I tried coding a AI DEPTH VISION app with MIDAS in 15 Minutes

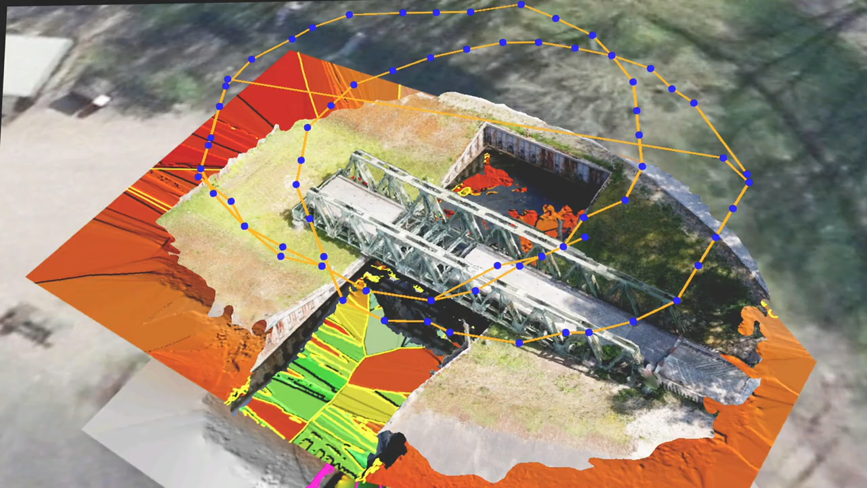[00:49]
If you're trying to do things like field-based mapping or navigation,
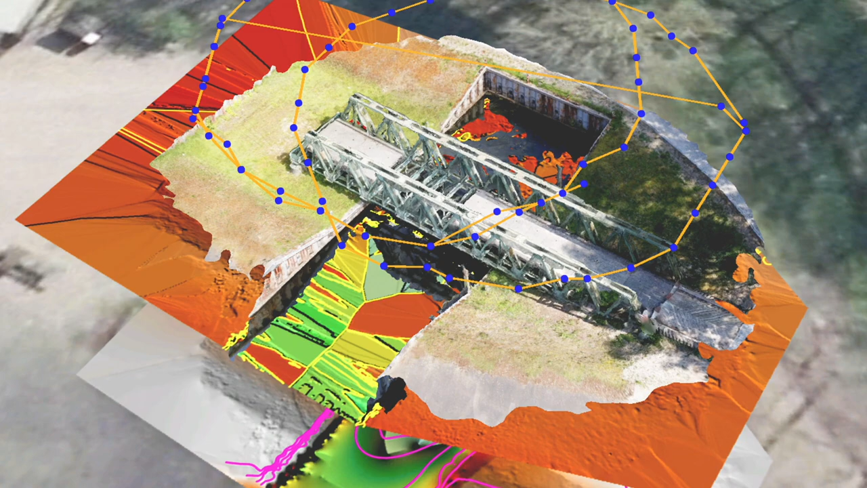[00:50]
this is a great model because it allows the camera or
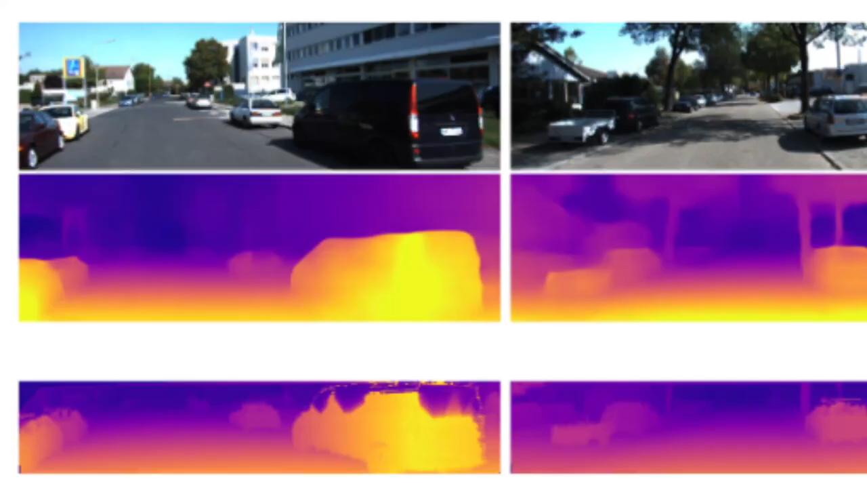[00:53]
the sensor to determine how far a particular object is from it, so you don't hit it.